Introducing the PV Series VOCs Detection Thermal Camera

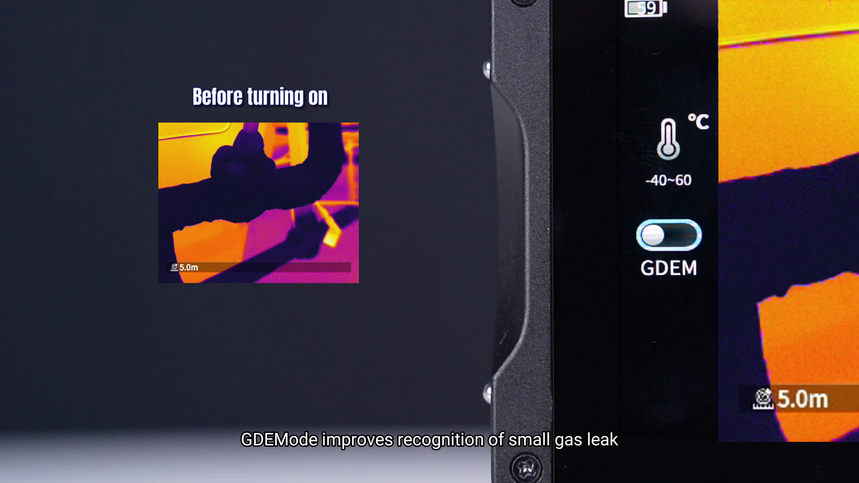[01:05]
Supports multiple image modes for various application scenarios and requirements.